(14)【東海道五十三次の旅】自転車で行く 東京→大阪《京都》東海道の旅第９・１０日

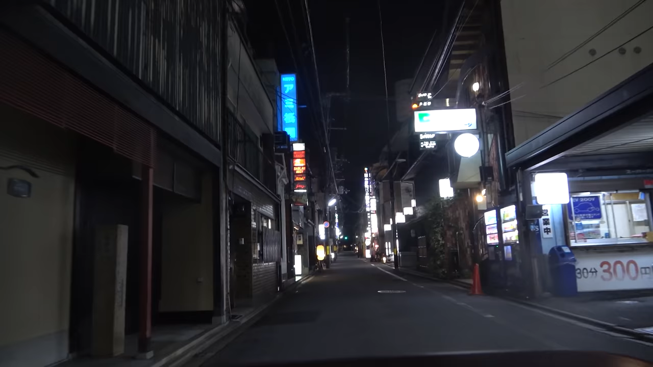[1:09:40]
ところどころにはもしかしてさっきと同じ江戸時代だか明治時代からずっと変わっていないのかなみたいな建物がこんな街中にも残っていてこの左のこれみたいにねこれがまた面白いですね実際どうなのかわかんないけど